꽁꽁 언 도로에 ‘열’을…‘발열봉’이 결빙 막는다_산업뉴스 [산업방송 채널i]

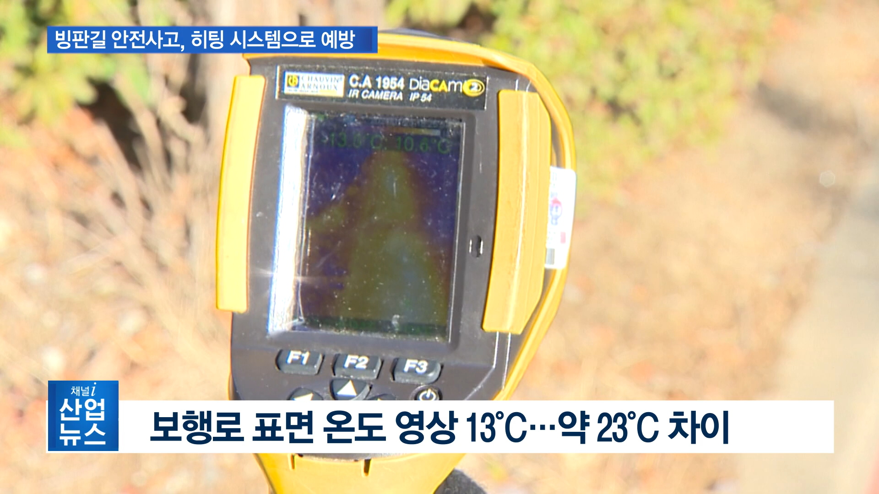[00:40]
보행로는 영상 10도 정도로 무려 23도의 온도차가 납니다.
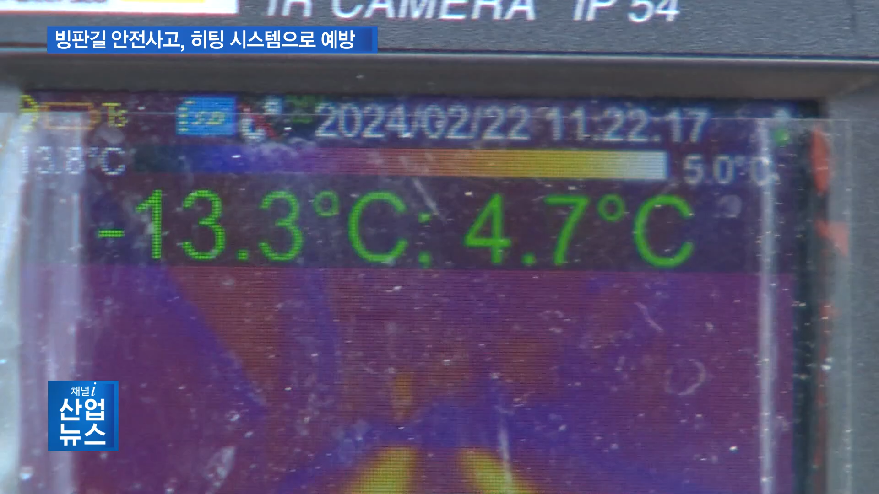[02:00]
영하 10도가 넘는 도로 표면과 달리 발열봉이 위치한 곳은 영상 5도 정도로
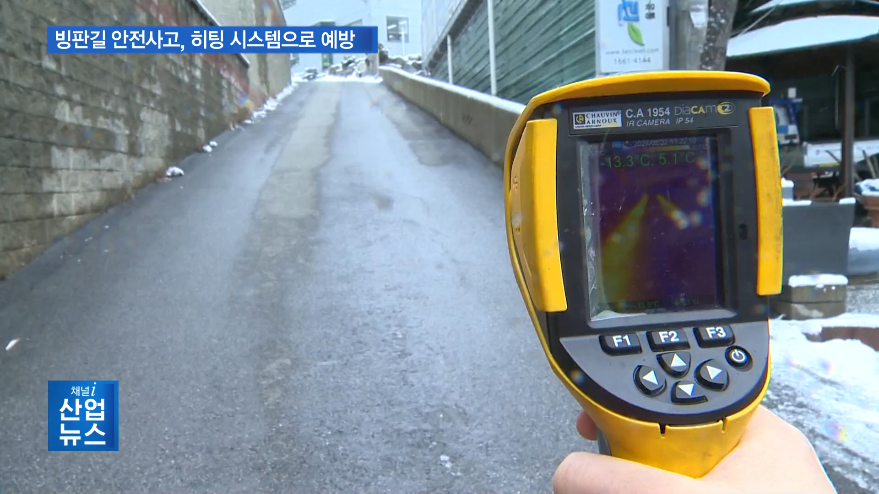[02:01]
대형 트럭이 오르락내리락 하는데 전혀 문제가 없습니다.